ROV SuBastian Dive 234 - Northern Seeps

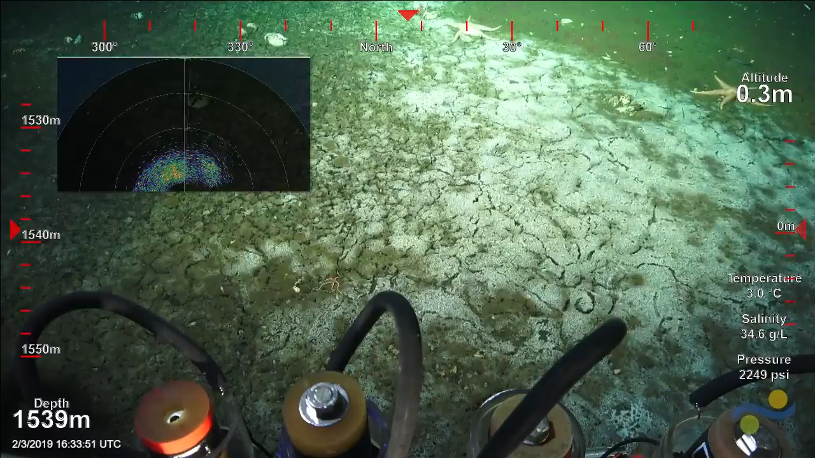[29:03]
On screen: depth 1539 m
Is this something you think? There we are. Is that gas?
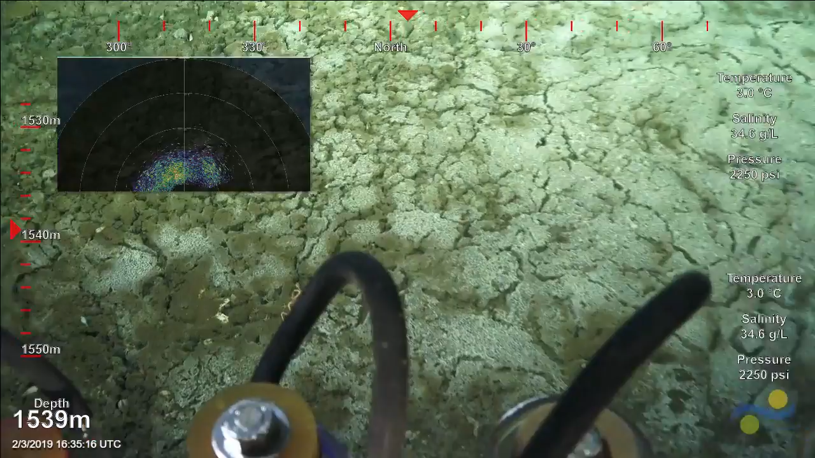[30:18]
On screen: depth 1539 m, water 3.0°C
Yeah, that's got to be oil on there. Those little black spots. Yeah. What kind of oil is that? Oh, it's petroleum. It's crude oil. Yeah, yeah.